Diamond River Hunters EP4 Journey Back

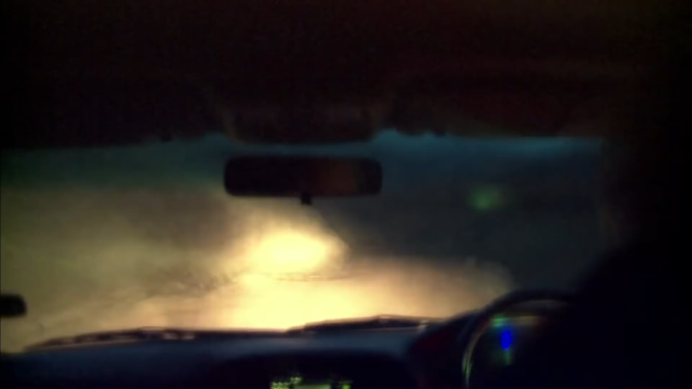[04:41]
but it still takes the rest of the afternoon to get down into the valley on the slippery dirt roads. Just getting here now, it's like, whew, thank God, we're here.